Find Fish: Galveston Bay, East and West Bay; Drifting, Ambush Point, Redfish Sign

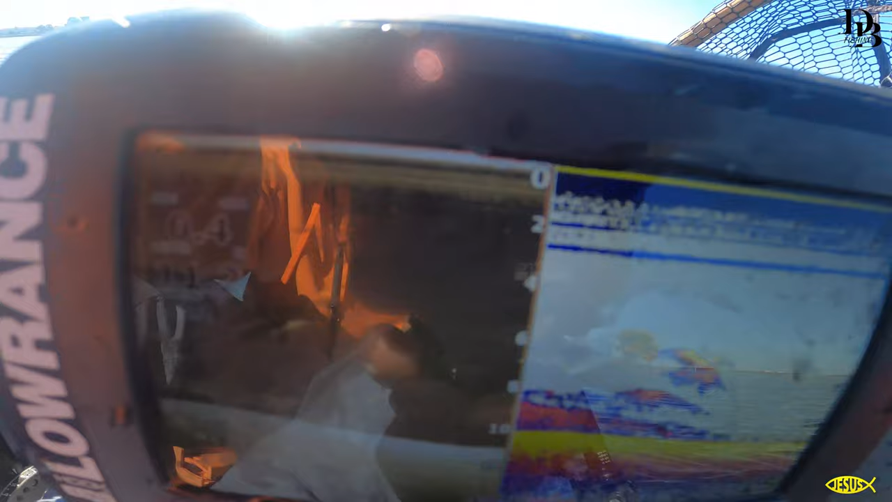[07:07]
See all them lines right there? Well, those are bait.
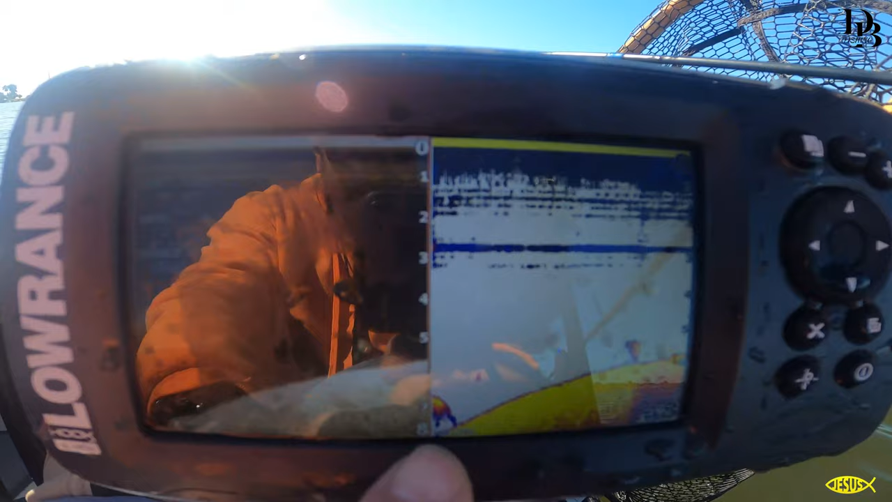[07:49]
See we're at six foot right there? There's a little hump, and we're going up to five foot. Now, stay watching it.
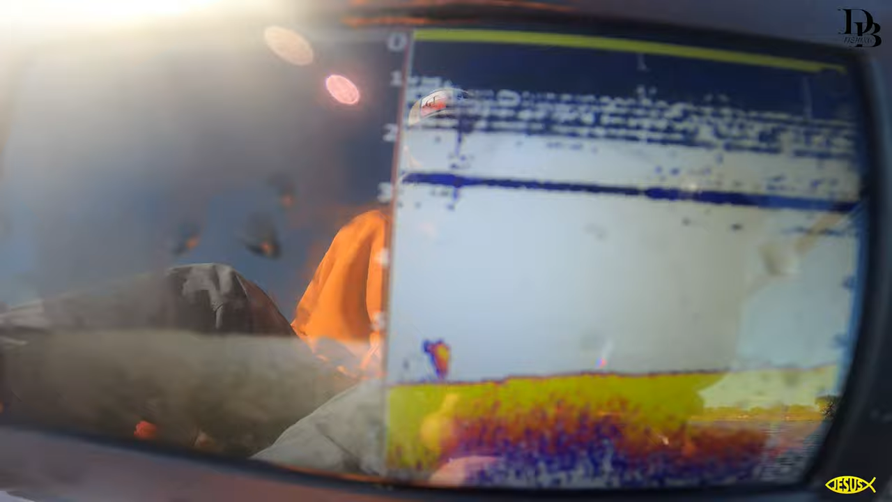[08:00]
See how we're going up to four foot?
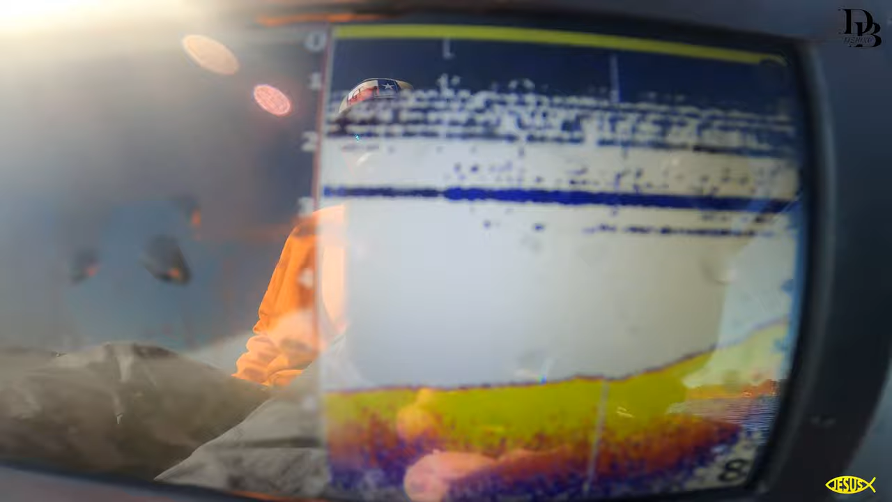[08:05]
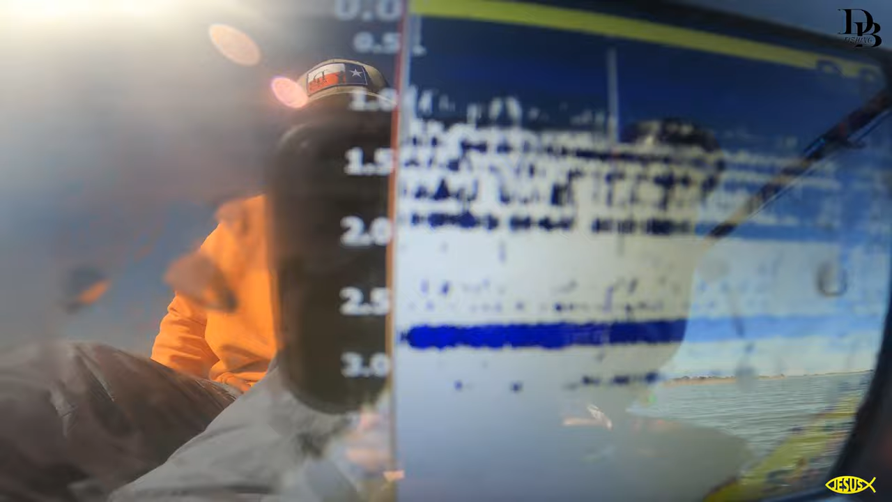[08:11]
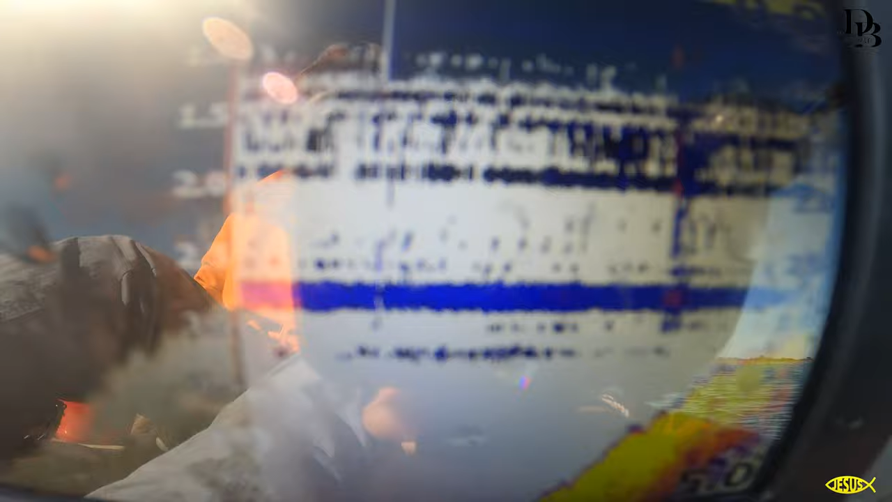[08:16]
All right, we're up to two foot. See that big drop-off right there?
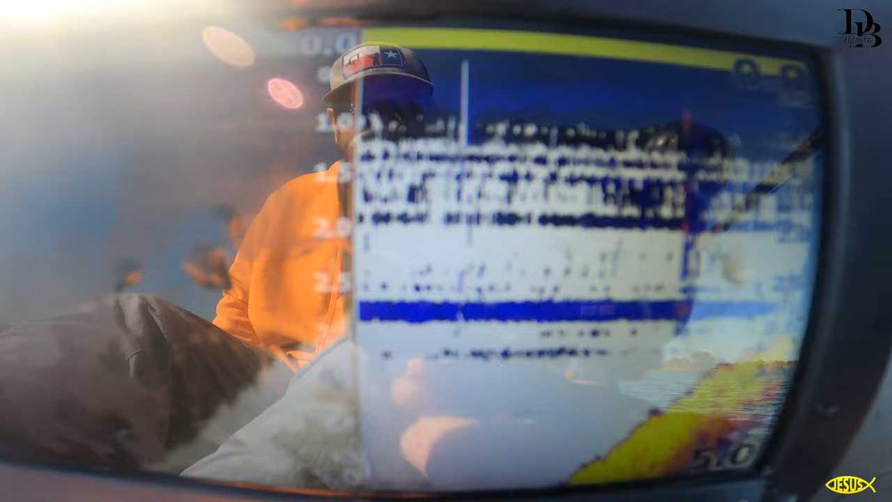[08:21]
All right. So anyway, I've been picking speckled trout off this drop-off the whole time.